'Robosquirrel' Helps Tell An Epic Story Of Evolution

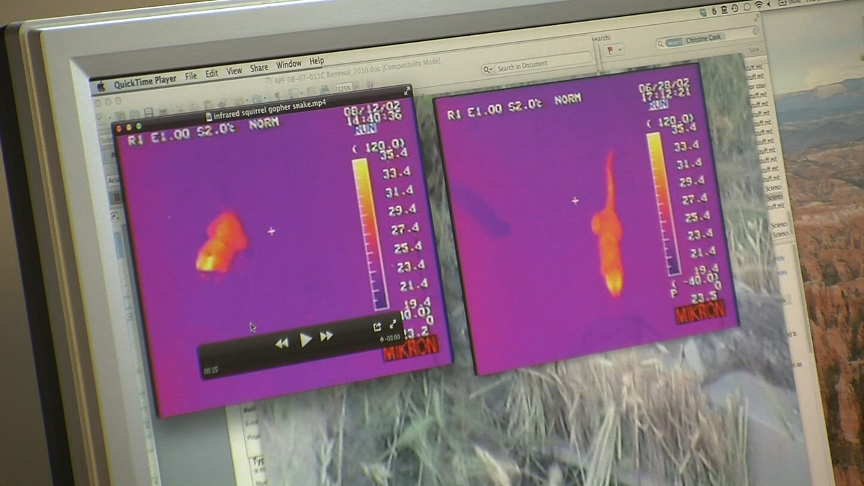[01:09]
So the squirrel flags its tail, even raising the temperature of its tail to send infrared signals to the rattlesnake.